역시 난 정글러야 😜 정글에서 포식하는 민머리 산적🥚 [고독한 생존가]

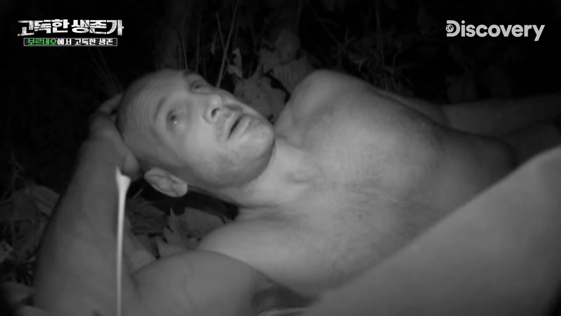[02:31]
Have a look, there's a glowfly. Covered in mosquitoes. And as soon as I can, I need to get a fire going, don't I?